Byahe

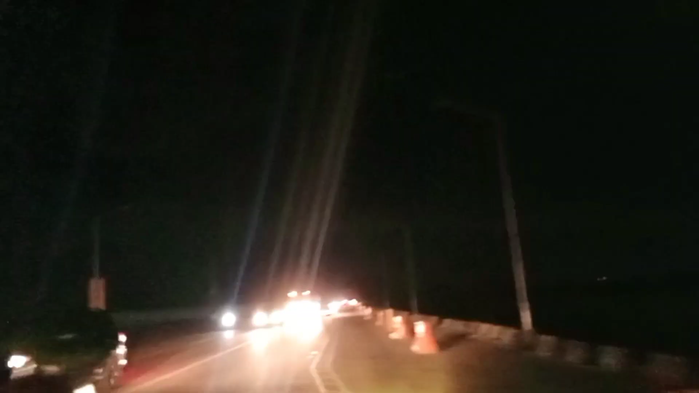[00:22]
Since day up naman namin bukas, sinamantala na namin ang pagkakataon. Kaya kahit gabi na, bumiyahe pa rin kami. Nakakainis nga lang mga bakla. Sobrang traffic.
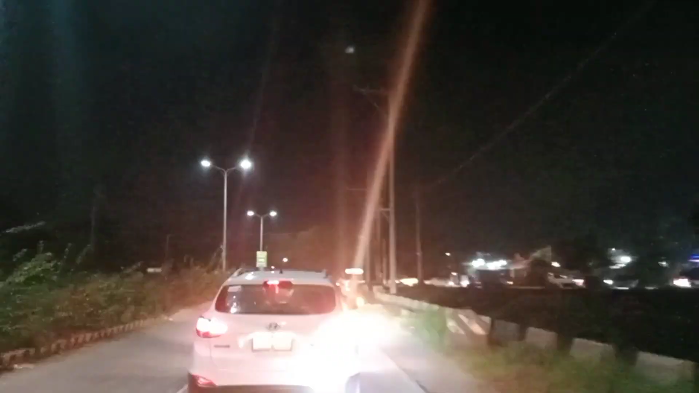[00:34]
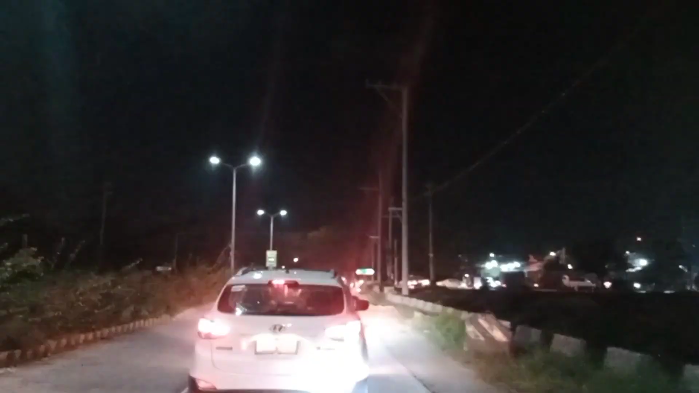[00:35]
Napakarami naman kasing ginagawa kalsada sa aming dinaanan.